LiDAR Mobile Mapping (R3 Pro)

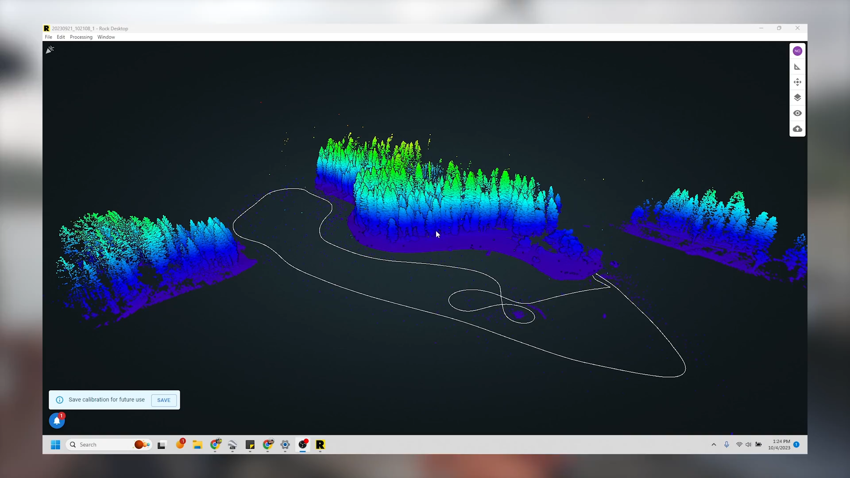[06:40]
It looks good. It works. You can see the trees. Oh yeah. You can see the shore.
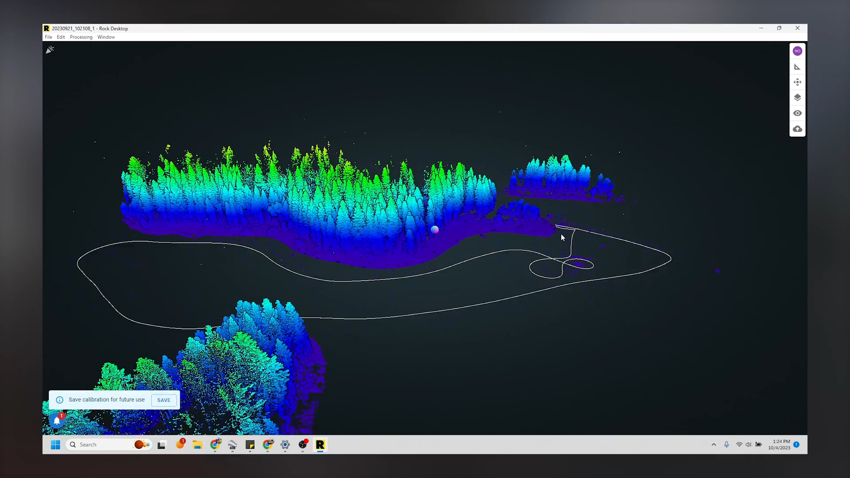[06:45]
That's from a boat. That's it. That's it. That is the point cloud.
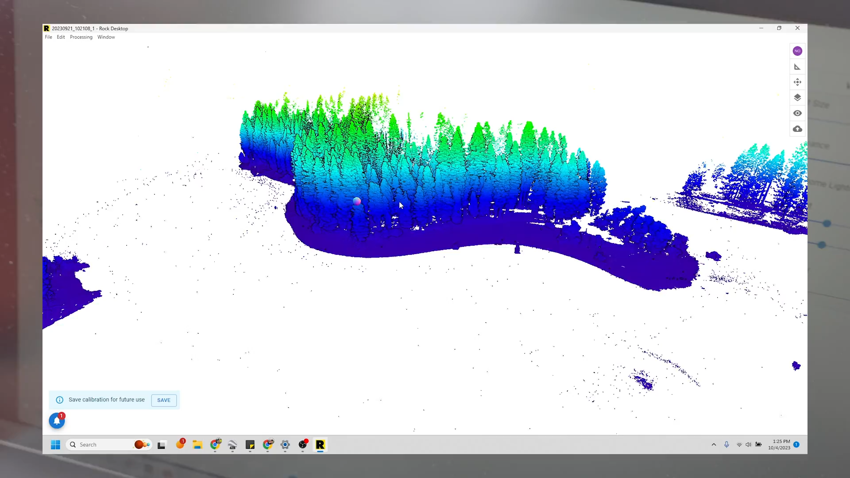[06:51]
Okay. So this is test. Number one, you can see with the figure eights straight there.
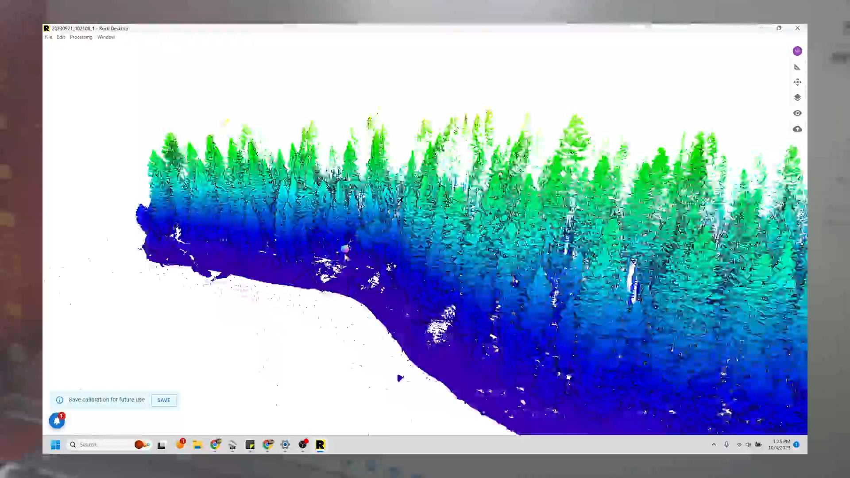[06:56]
Ooh. Yeah. Zoom into that. This isn't the full point cloud either.
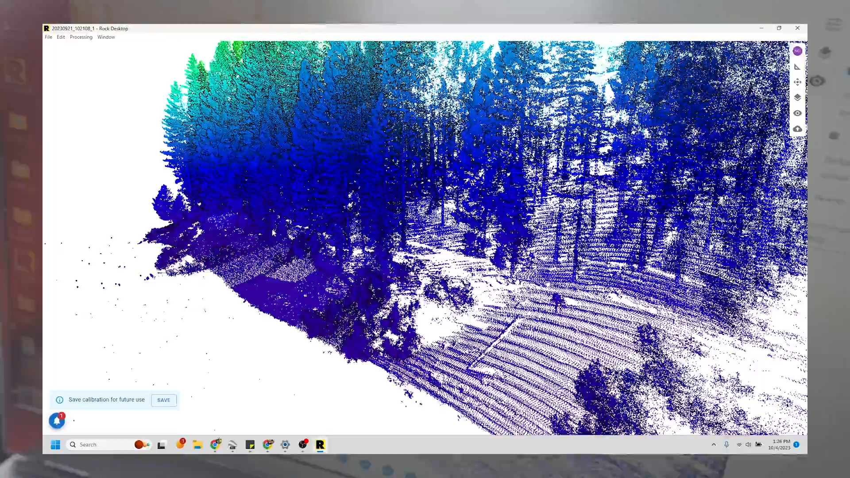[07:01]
This is just the decimated version that you get to see instantly to make sure things are working. And it works.
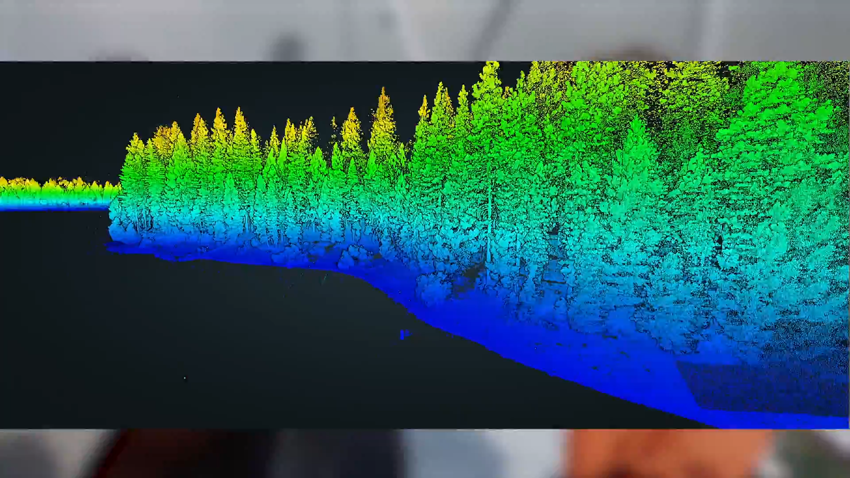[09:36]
It looks beautiful. Let's look at this. Got a full lake. I'm going to get the iso.
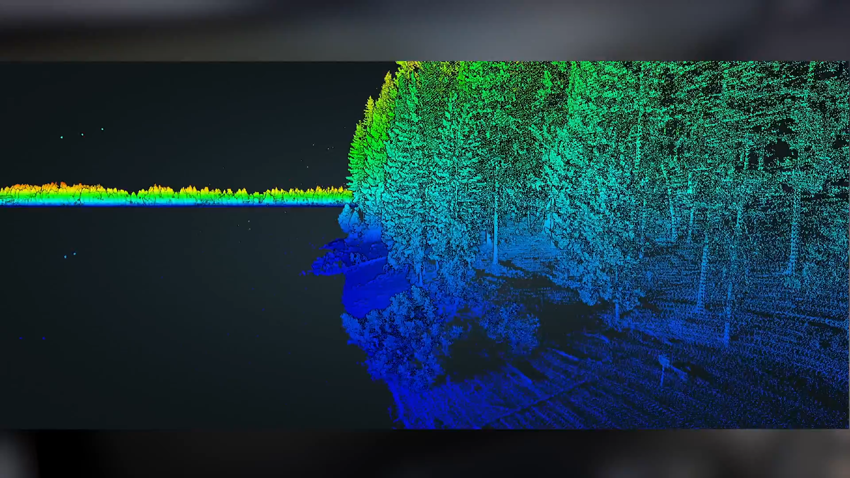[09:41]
Oh, there you go. I'm going to bump the iso up.
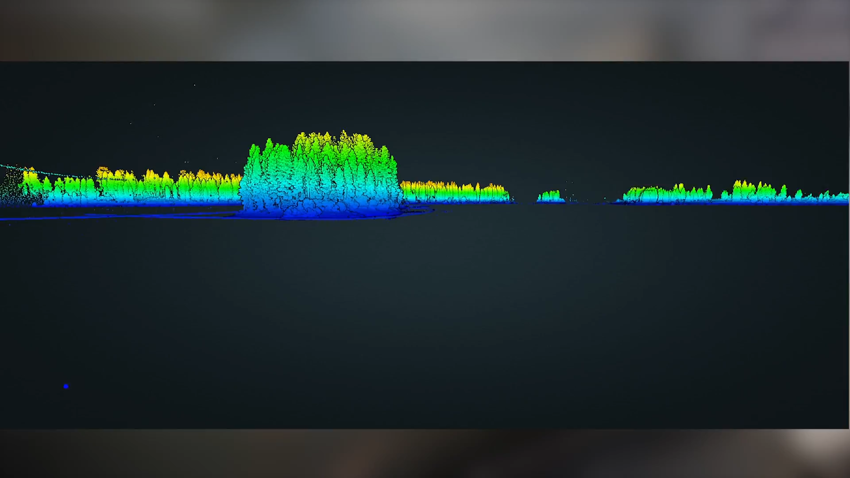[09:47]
That is a full lake shore. That's a full lake. On the island. Look at that. An hour and a half scan too. Out on the boat, before we're even eating lunch yet, already done processing the lake.
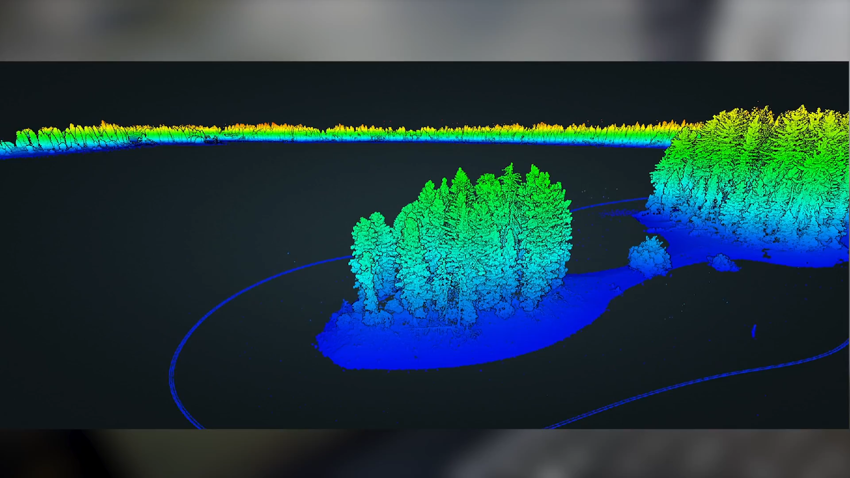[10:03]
The lake, the marina, and the dam. That's sweet.